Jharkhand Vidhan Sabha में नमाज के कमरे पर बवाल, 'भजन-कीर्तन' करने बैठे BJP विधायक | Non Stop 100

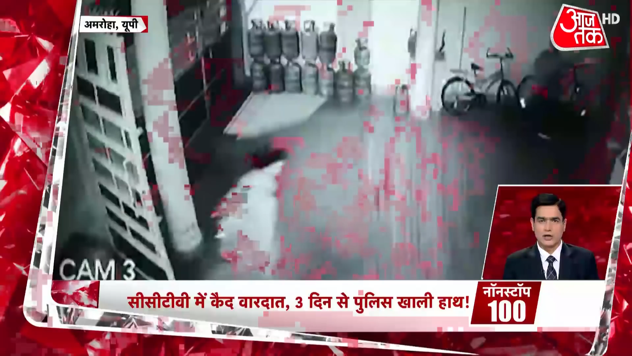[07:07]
वीजेपी नेता के घर पर हमला सीसी टीवी में खायत परिवार के लोगों ने भाग कर बचाई जान तीन दिनों से पुलिस के हाथ खाले